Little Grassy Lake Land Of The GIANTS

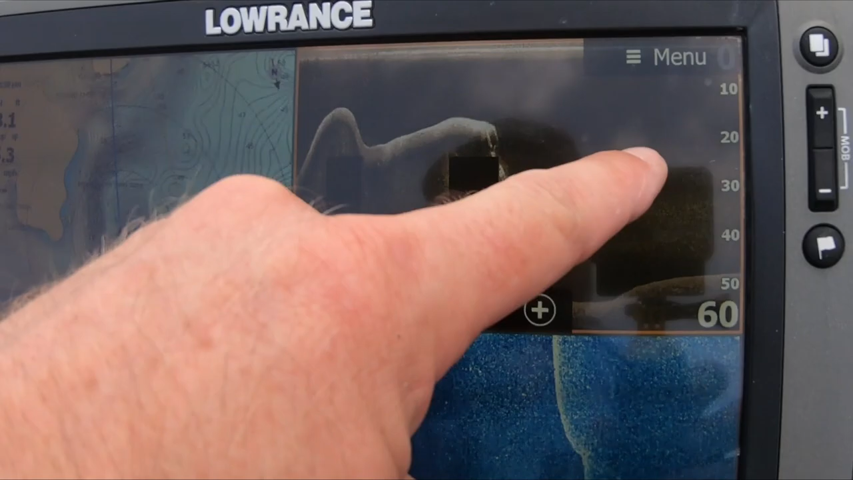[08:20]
it's probably like 22 feet see it on the side scan here there's a nice little drop
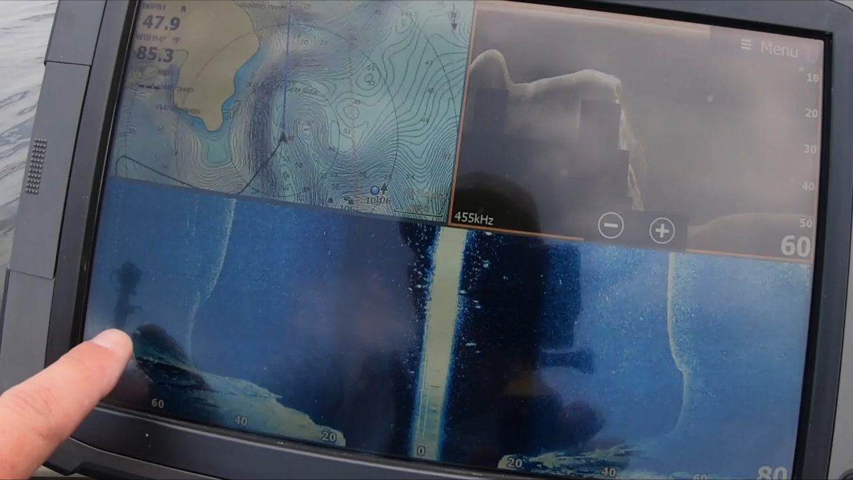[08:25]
so we're just idling around we're gonna look at some of these points and see if we can find some structure out deep some brush or something
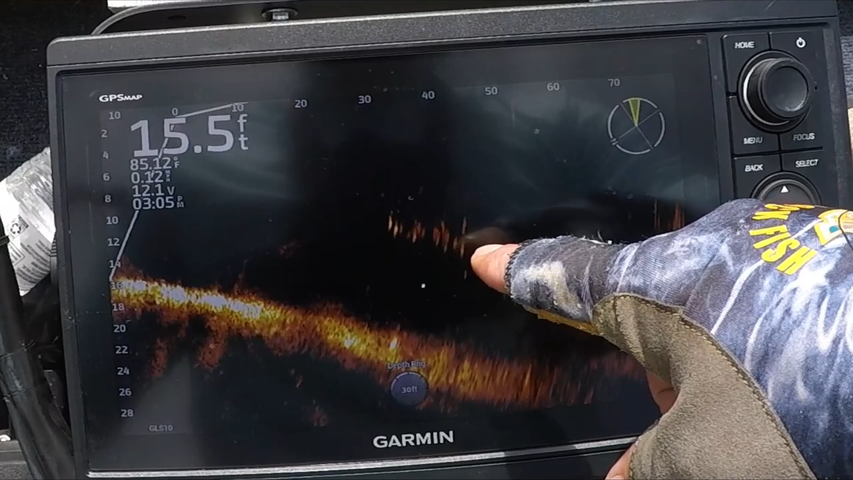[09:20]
On screen: depth 15.5 ft
no bites little swim bait just watched it go by
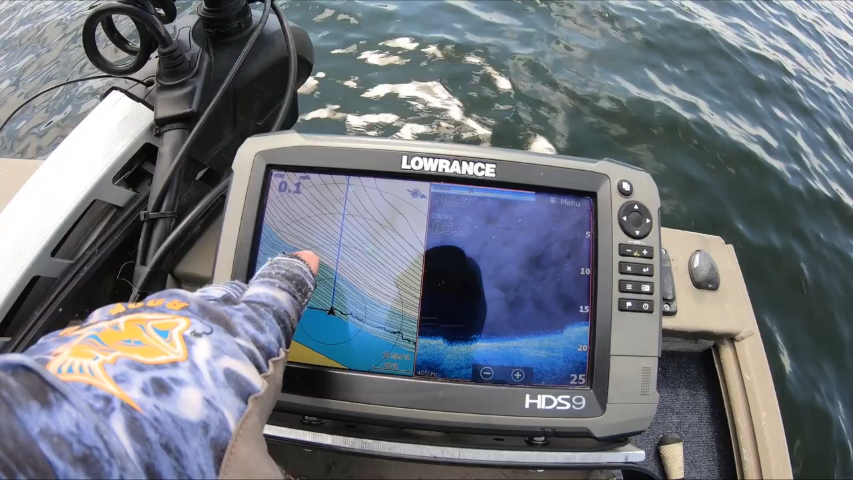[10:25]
got 20 out there this is actually a little bit off but the boat right now is in 21 so
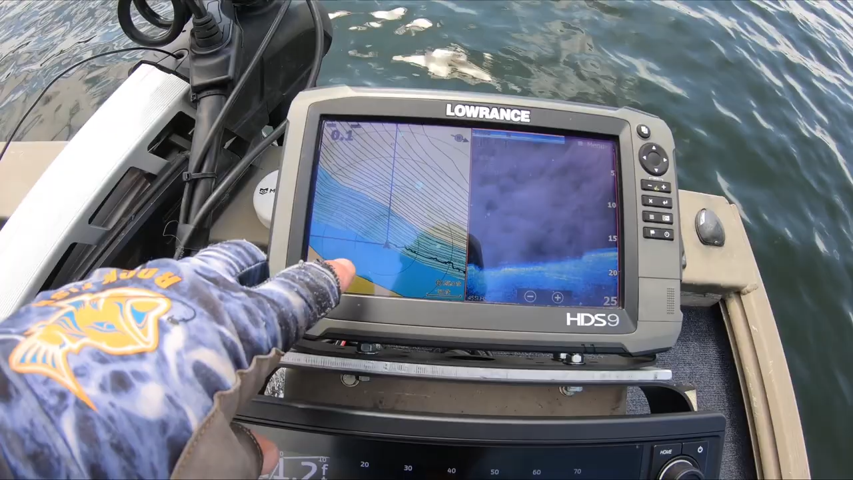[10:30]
these maps aren't too accurate but i'm just kind of going down this bank and there's a good little drop right here i'll show you with
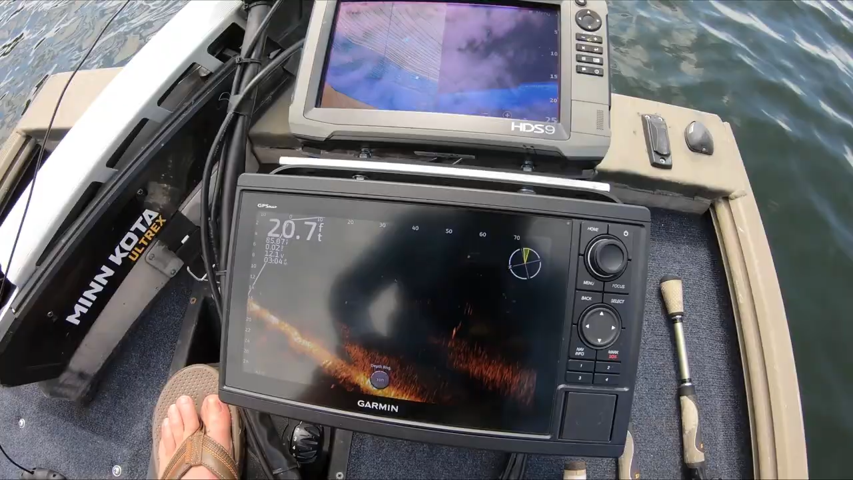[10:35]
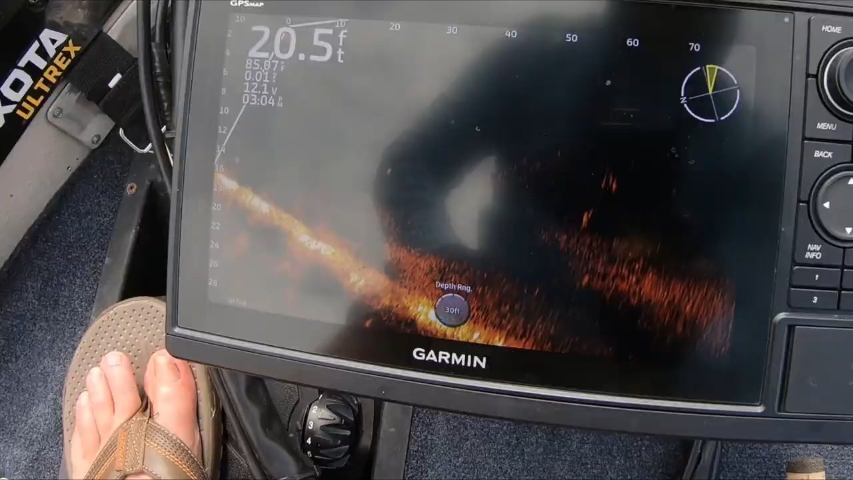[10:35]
On screen: depth 20.5 ft
the live scope a lot of fish suspended out here i've seen a lot of this going
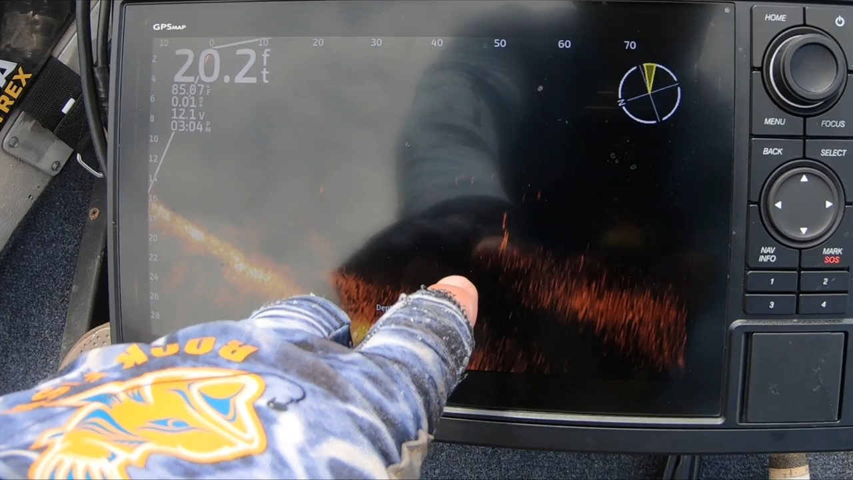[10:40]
On screen: depth 20.2 ft
on and i can't really get them to bite so i'm kind of giving up i mean look at that
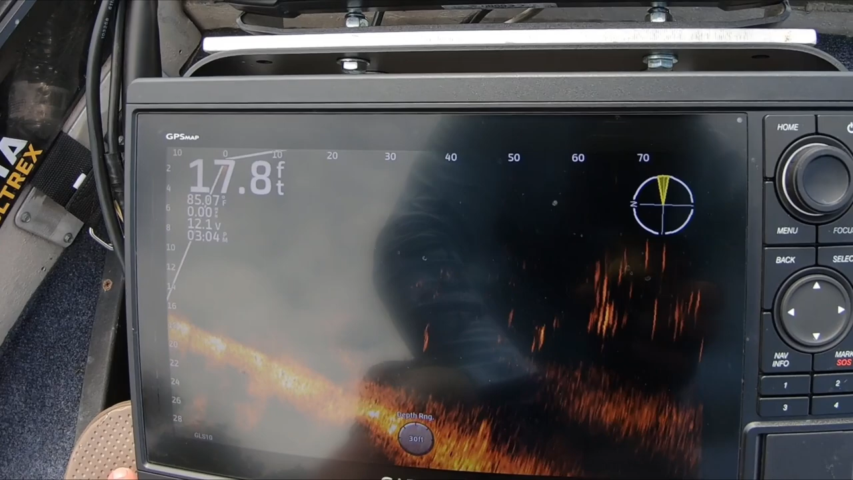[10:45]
On screen: depth 17.8 ft
that's something i could probably throw my swim bait in i might do that but you can see this little slow subtle drop
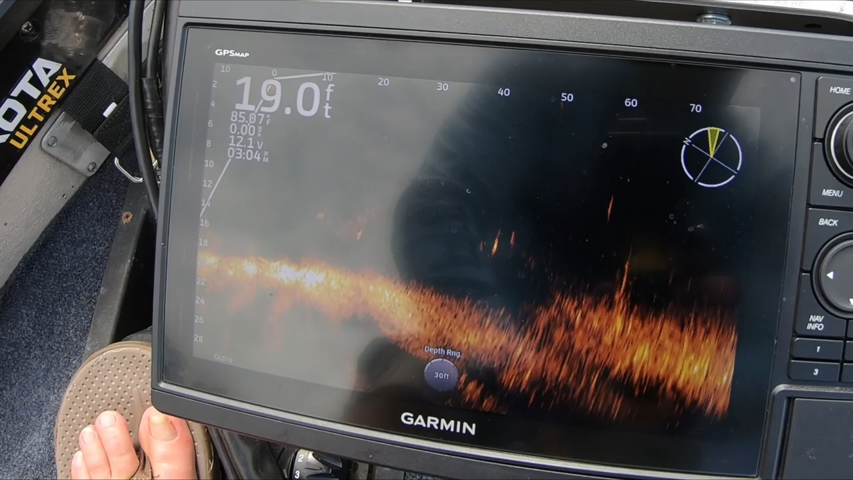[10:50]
On screen: depth 19.0 ft
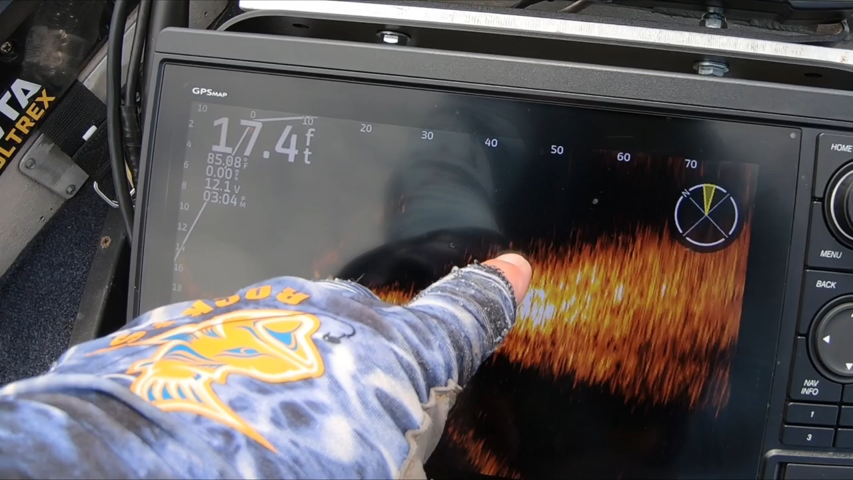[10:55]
On screen: depth 17.4 ft
i'm just casting up in you know 10 12 just working it down
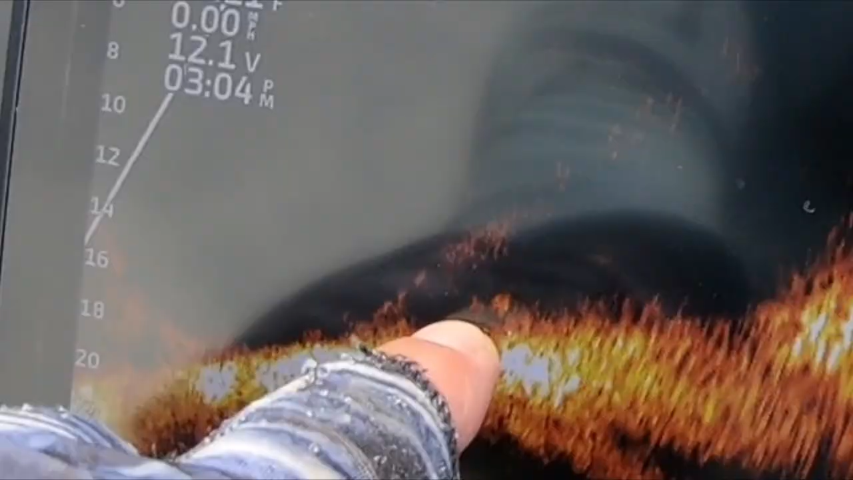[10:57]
here's some fish right there that's kind of where we've been catching our fish